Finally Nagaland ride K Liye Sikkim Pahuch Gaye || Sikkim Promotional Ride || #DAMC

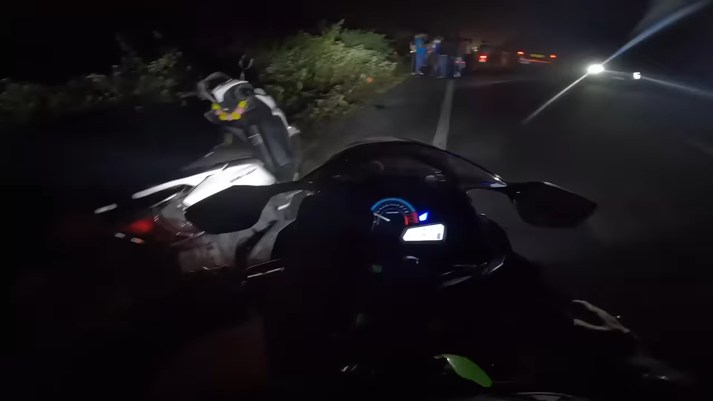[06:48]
What the fuck guys, यहाँ पे ना गाड़ी पलट गया, जंगल के अंदर है। Oh my god guys, गाड़ी पूरा पलट गया, बहुत बड़ा एक्सीडेंट हो गया। पैसेंजर्स हो रहे थे वहाँ था? है ना? अच्छा ड्राइवर मत थे?